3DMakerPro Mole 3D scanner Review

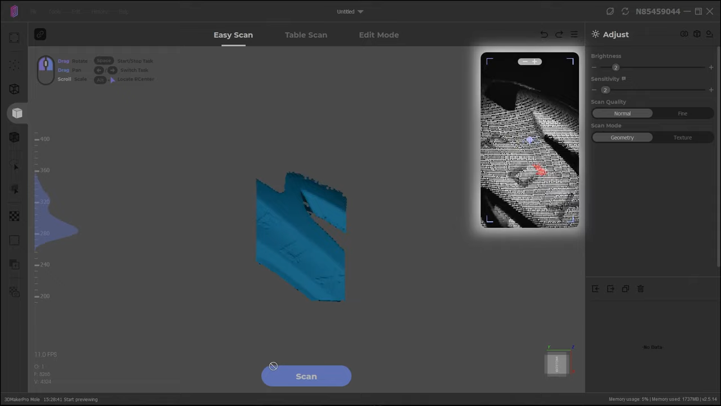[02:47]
And this exposure is crucial to perfect. If you over or under expose, the projected light is not going to be perfectly captured by the sensors or the cameras and therefore you won't get a good surface registered.
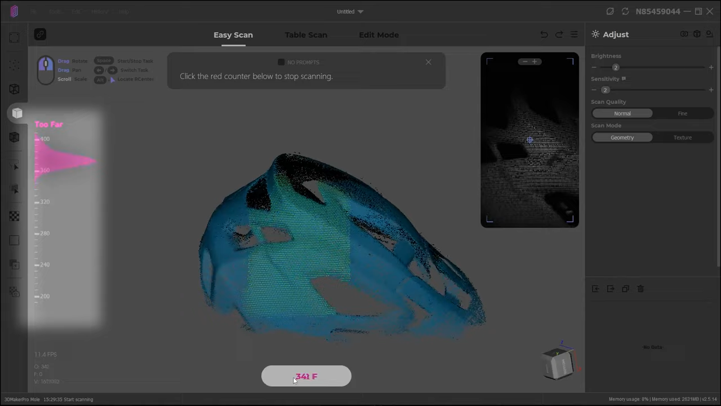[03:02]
Are you within the tolerances of scanning range?
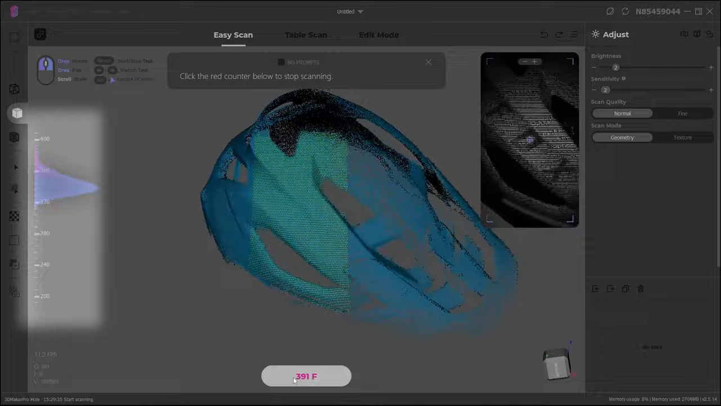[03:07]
Here, it's quite clear that this is a scanner made for fairly small objects. With its fairly small scanning volume or scanning area of 100 by 200 millimeters, it's important to always keep something trackable within that area, which can be a bit tricky on larger objects like this downhill handbook, for example.
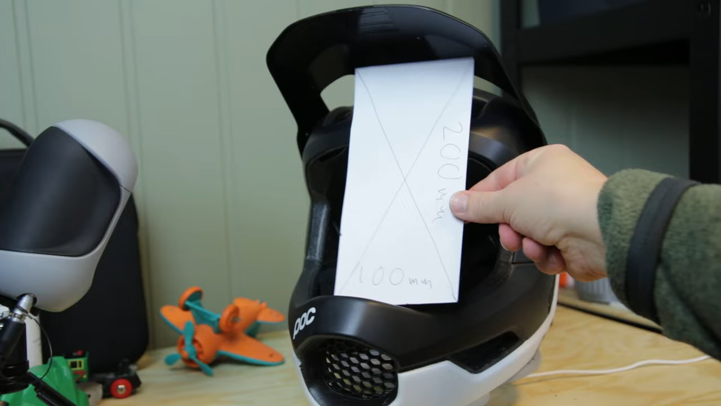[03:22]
If you don't have enough features like different geometries to track on,
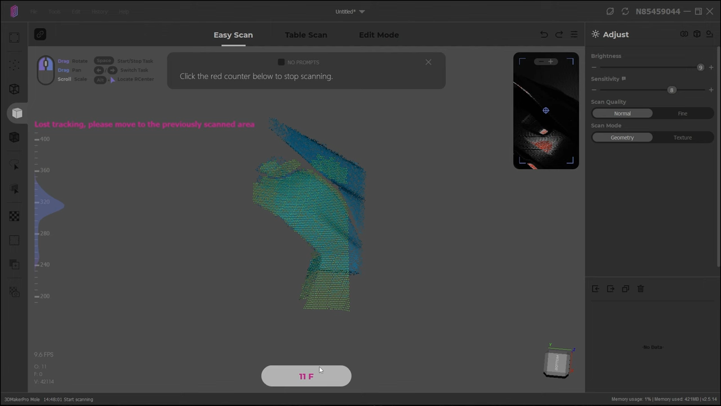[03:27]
this scanner is going to lose tracking because it doesn't have the sticky markers that you can put on some other scanners,
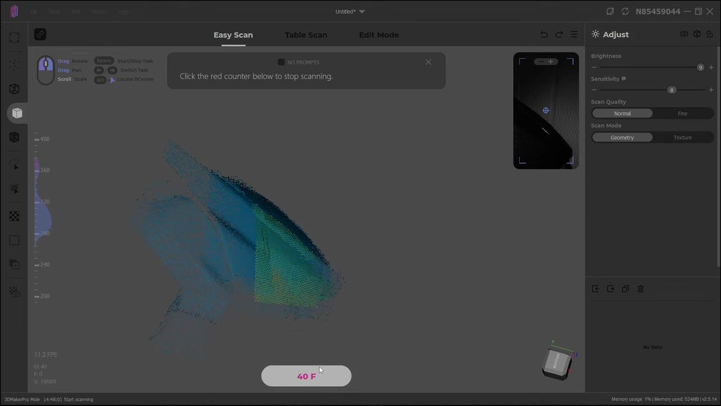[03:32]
which is usually a good thing that it doesn't require those. But it means that you can lose tracking. And luckily, this scanner is actually very good on picking up lost tracking.
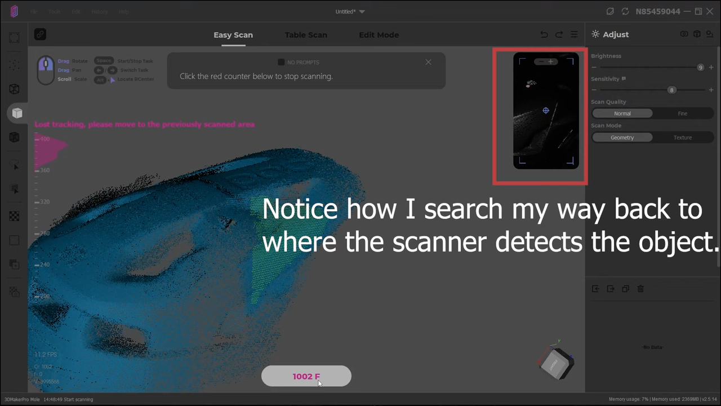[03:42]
So when you lose tracking, you just retrace your steps a little bit back and usually it just kicks in and continues where it left off.
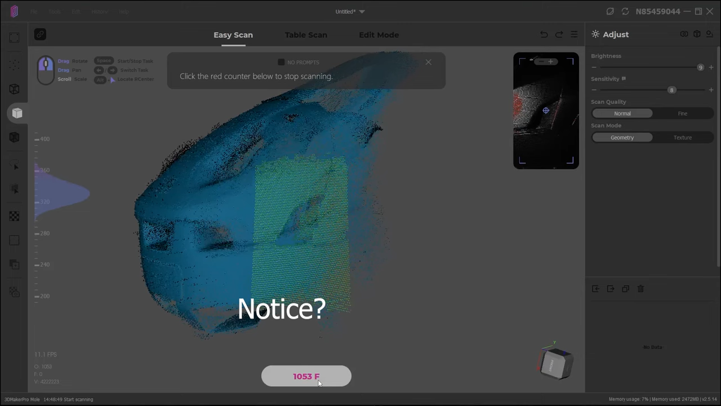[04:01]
So don't throw your data away just because you see something a little bit weird in a preview. So when you're done with a scan, you can just click spacebar and it will stop the scan process for a little bit.
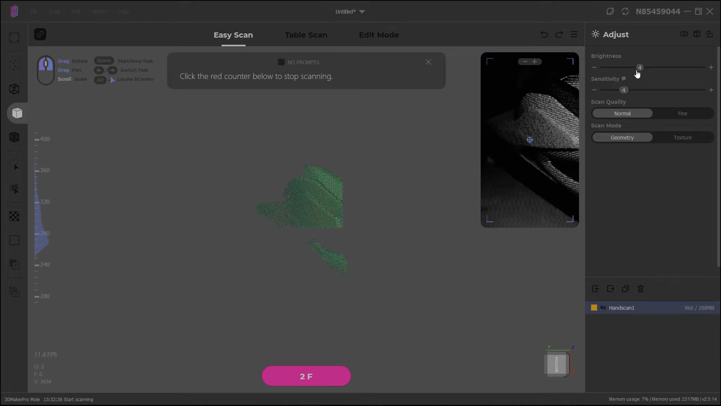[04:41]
But it's nice because when you have done a scan, it's very quickly to just keep adding scans. So for example, if you are starting to reach the limit of the power cable, maybe you're in an awkward angle, you can just stop the scan,
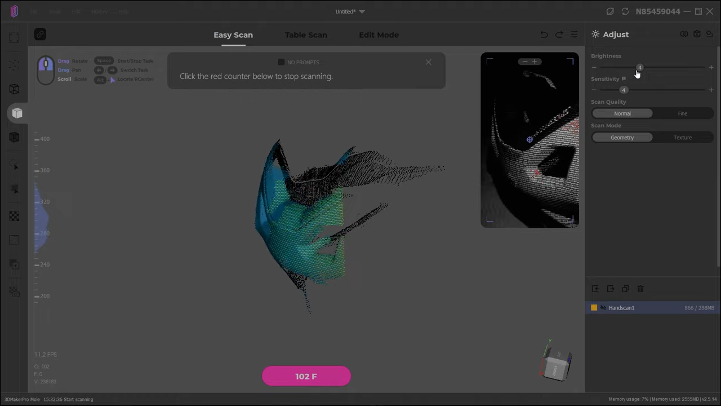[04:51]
let it process, reorientate model and get back to it. It's a great workflow if you're doing a larger piece and it's difficult to capture everything at once and you want to maybe make sure that you're actually capturing things.
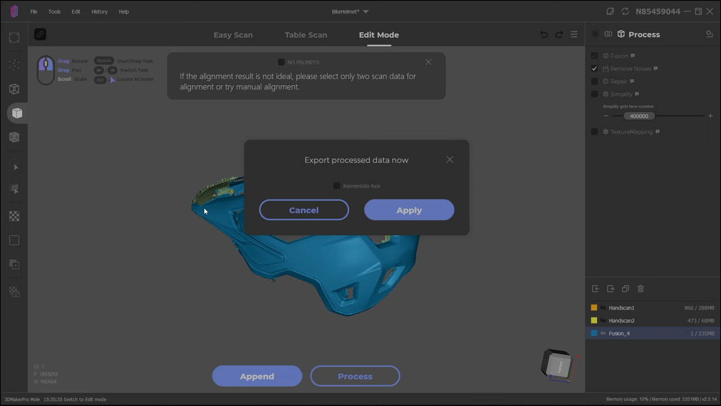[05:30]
maybe add another scan and keep retrying with the same like raw data. This is a great workflow actually and it's seen in top-of-the-line scanners like Artex 3D that are like 50 times more expensive than this one.
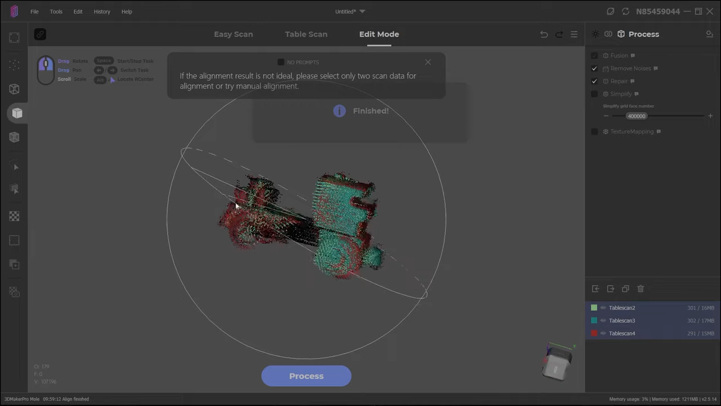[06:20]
There's no really good hole filling except for the automated one, which fills all the holes,
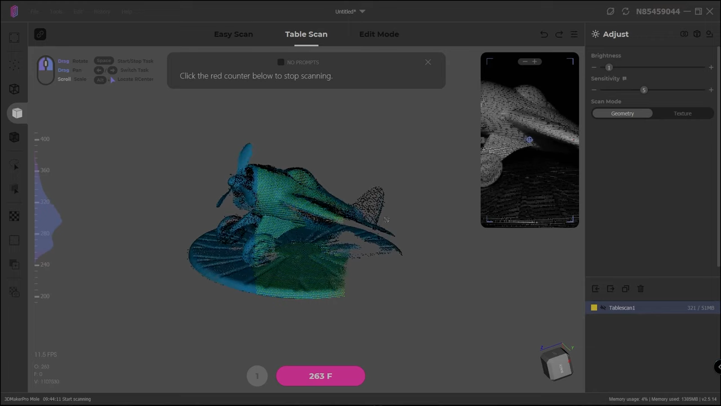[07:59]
But the problem is that now, for some reason, my motor is spinning slower in the turntable.
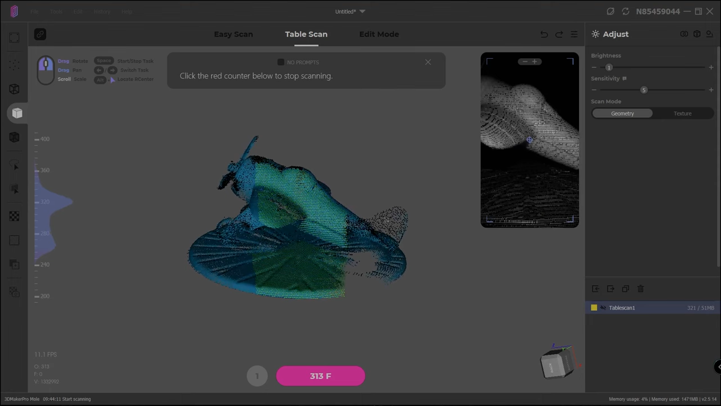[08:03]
So I'm not getting a full rotation. And there's no way to adjust like how many frames the scanner should take in a rotation.
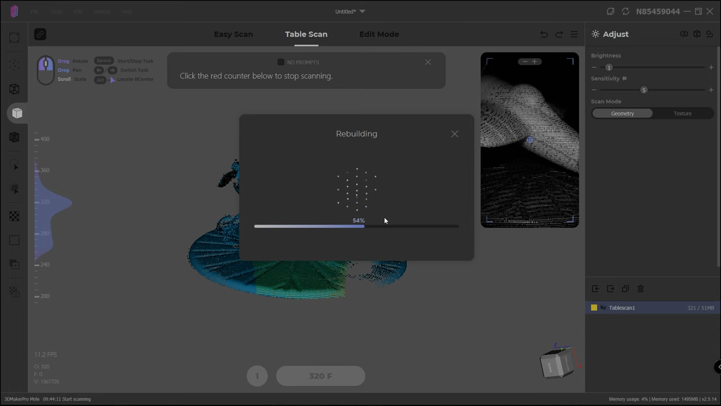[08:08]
So all my scans are like 290, maybe 320 degrees.